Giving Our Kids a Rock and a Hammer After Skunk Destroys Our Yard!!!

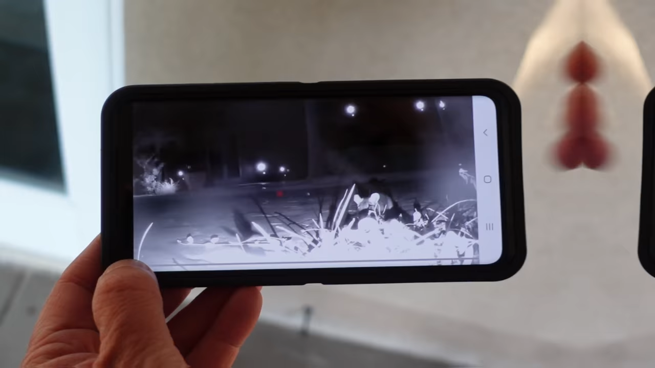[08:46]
All right, so look at this right here, Trin.
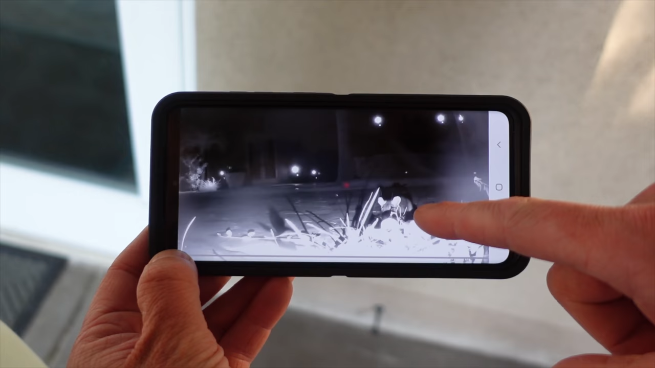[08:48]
It's a mouse. Okay, ready? Here we go. Boom. It takes off.
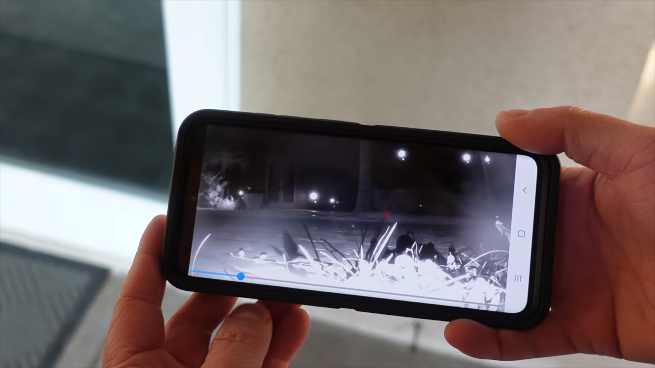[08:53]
But this is the other weird thing. Look, what is that? That's either like, I don't firefly. Know if you guys can see it on the camera. Firefly?
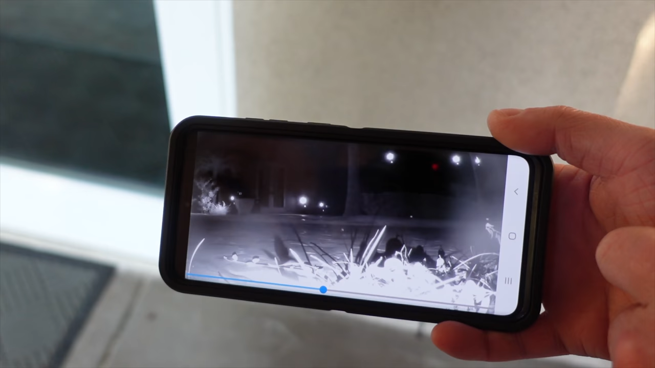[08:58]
Something. I don't know that's what it moth. Is. It's way over there. That's a moth.
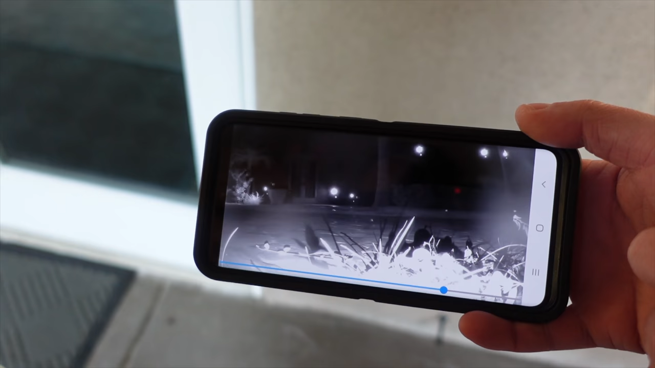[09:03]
Okay, so we've got that.
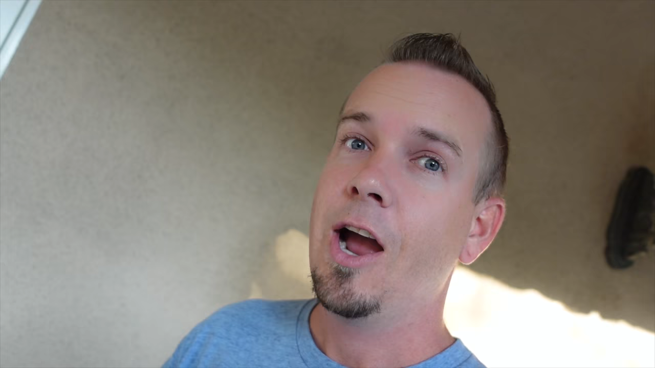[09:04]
All right, I showed you that because I thought Trinity would think it's cute, but let me show you the culprit that's messing up our yard.
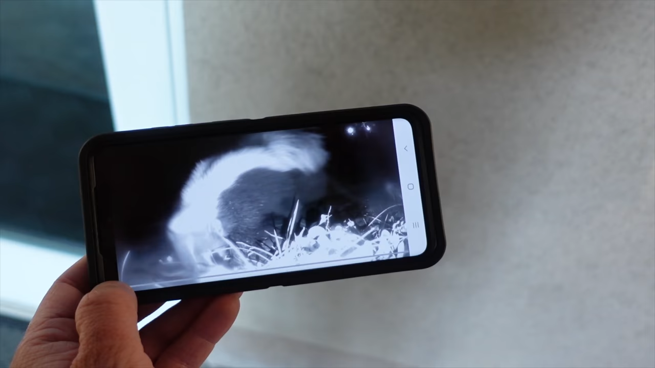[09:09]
What is that, Trin? A skunk! All right, look at this. Look at that.
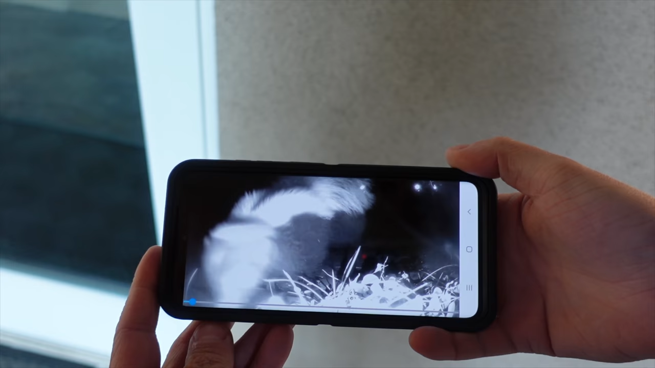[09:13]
Right by the camera. And then he's gone. That's it. So we did find footage on our other cameras of him down here,